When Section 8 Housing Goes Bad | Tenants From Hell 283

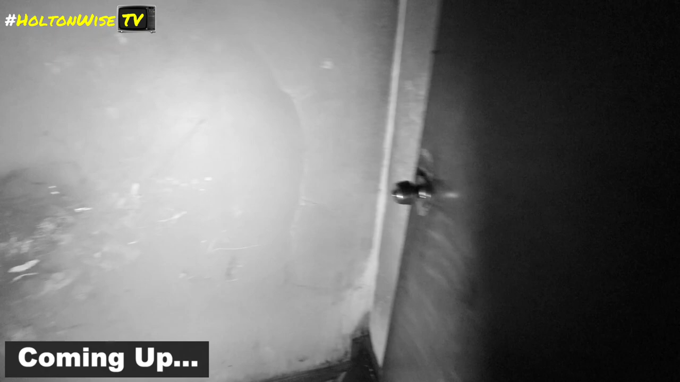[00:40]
Came along at the hallway here. Boarded up window. Melted smoke detector.
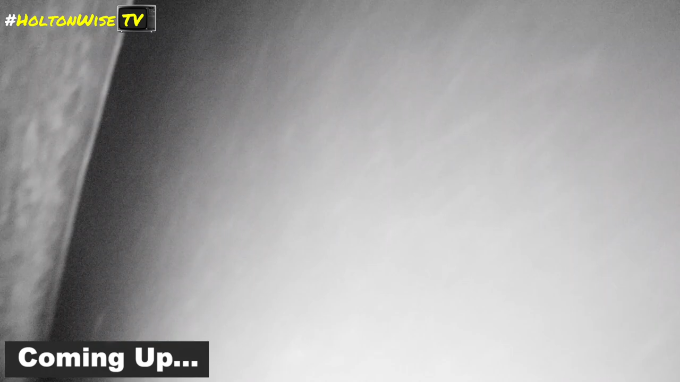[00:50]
Handprints on the wall. It's like they purposely move things into the way. So there's that.